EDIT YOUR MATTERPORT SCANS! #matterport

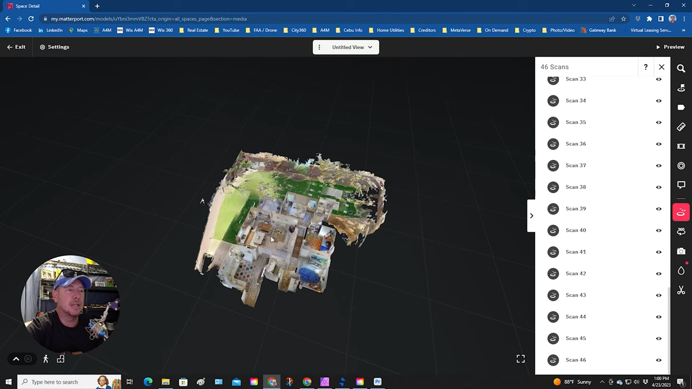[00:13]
i was going through doing my edit i noticed this guy was in my shot so how do we get this
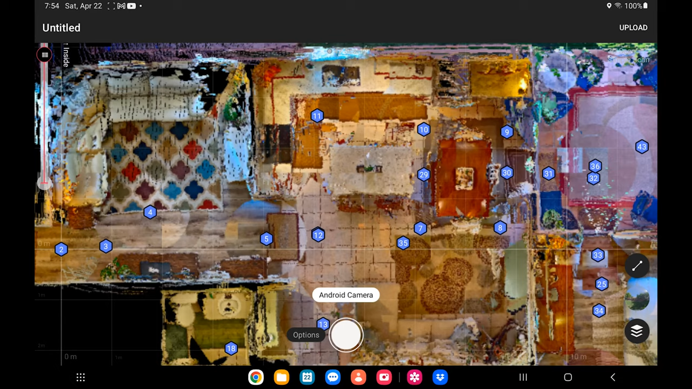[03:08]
once you're in the tour you figure out where you're
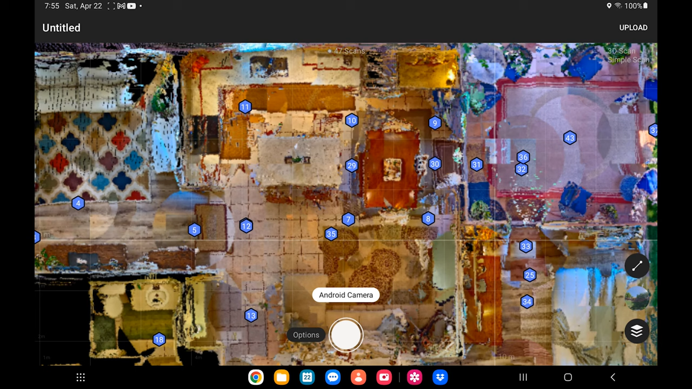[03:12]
going to be replacing we're going to be replacing number seven that is the one where the guy is in the screen you can see him right
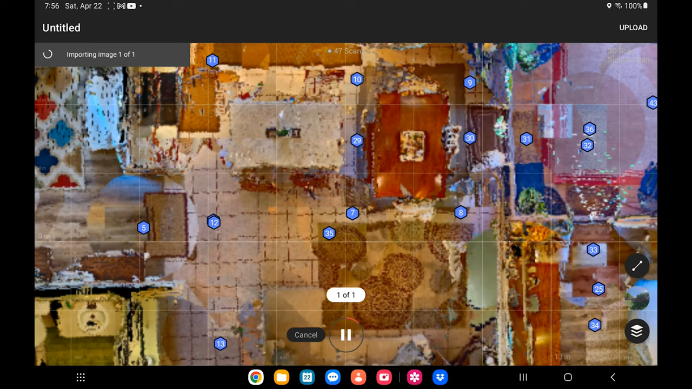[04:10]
the matter edit select it and now it'll upload now while it's uploading it'll try to line it up at number seven we're going to watch and see if it puts it in right at number seven
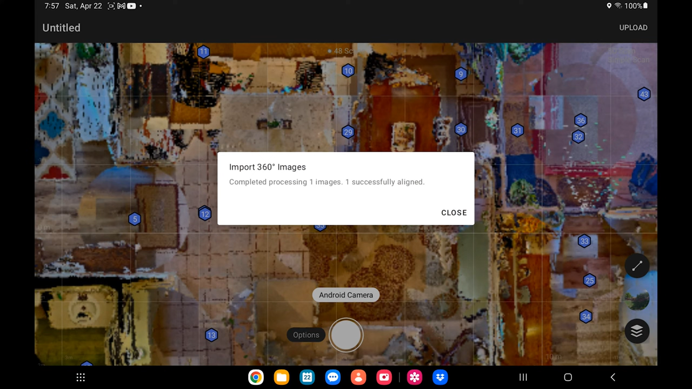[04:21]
complete process close it and it is pretty much right on top it moved it just a hair but that is good enough so let's go down to 48 and that's hard to see so let's move
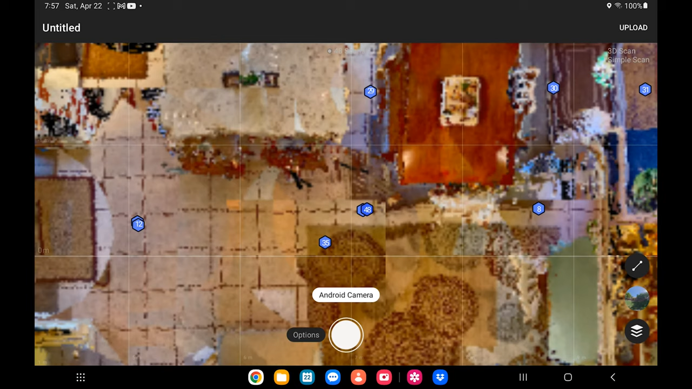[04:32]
to the desktop forgot to mention when when you're done with the tablet you're upload the scan or put the scan into the tour make sure you re-upload the tour and then
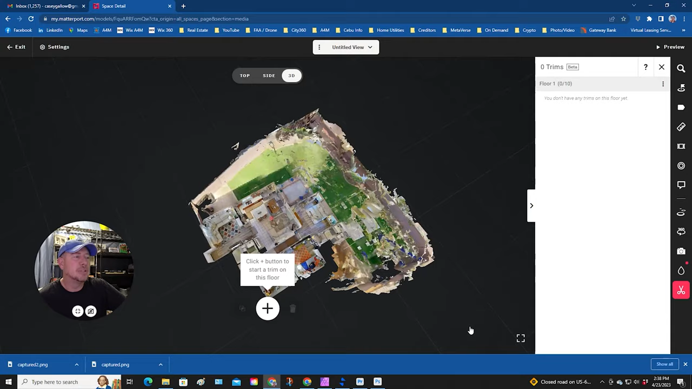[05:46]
this tour looks a little bit better when you go outside and do things like this it's going to start to look a
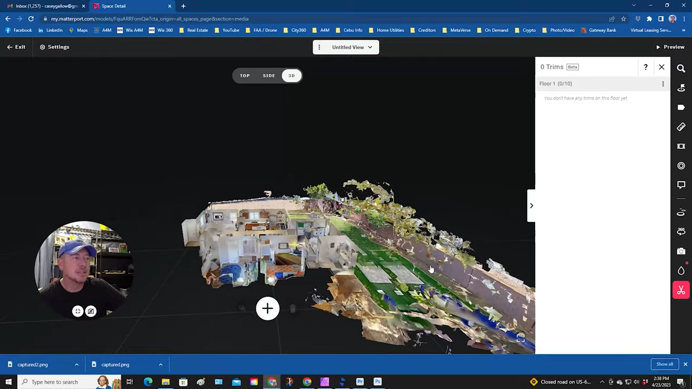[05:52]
little funky at times so what i like to do is i like to go to the trim hit the plus sign on the trim scroll back out and this the way it is
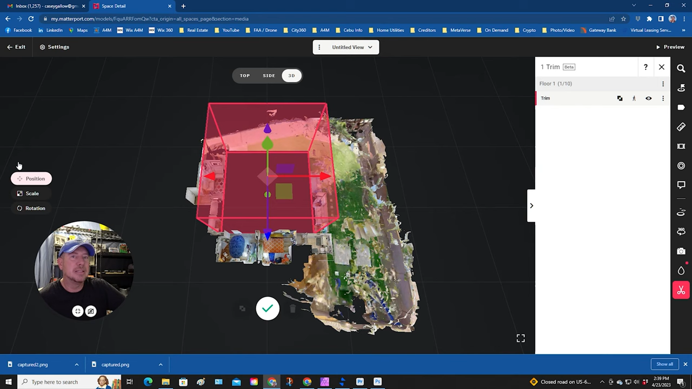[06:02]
is a position for the box so i'm just going to position it over to the yard area and to the side here and now i'm going to scale it